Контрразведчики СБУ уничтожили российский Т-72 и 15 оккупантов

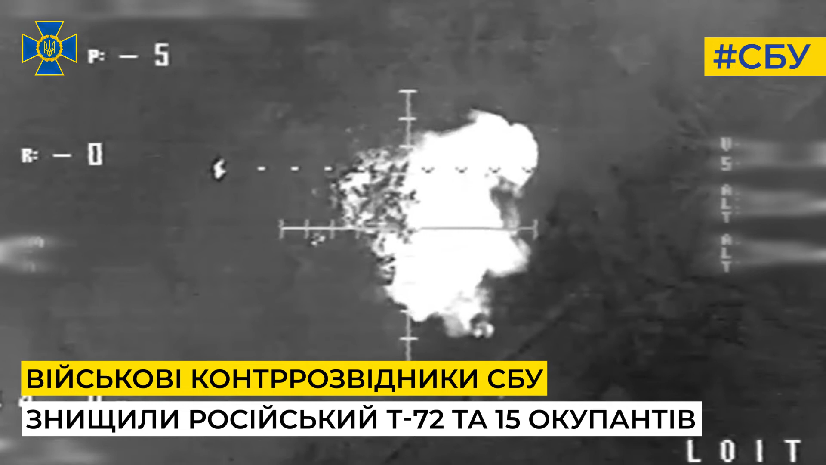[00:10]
15, ты прикидываешь себе кино? А что там много, наверное? А потому что они, блядь,
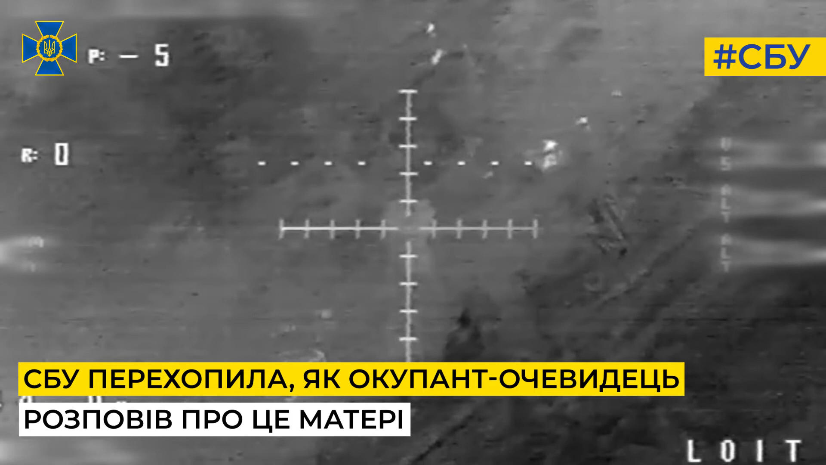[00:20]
танки смотрели и все кино, нахуй, короче, в башню скинули, блядь, дроном, дроном, мама, дроном,
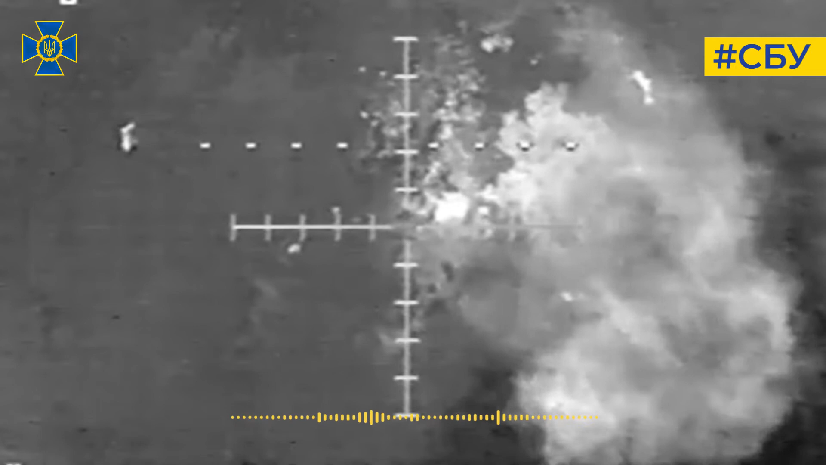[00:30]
это пиздец, это просто, просто подлетели, скинули, нахуй, боеприпас, нахуй, его разорвало, всех разорвало, ну ты понял, да? Мы сегодня, мы, мы сегодня кости собирали, это я тебе говорю.
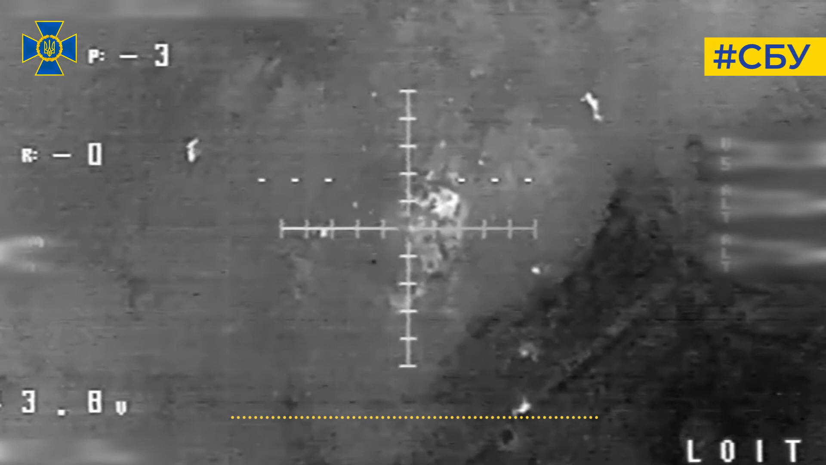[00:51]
Ой, е-е-е-е, сынок, ну ты осторожно, там ладно, сыночка, мама, мама, ты,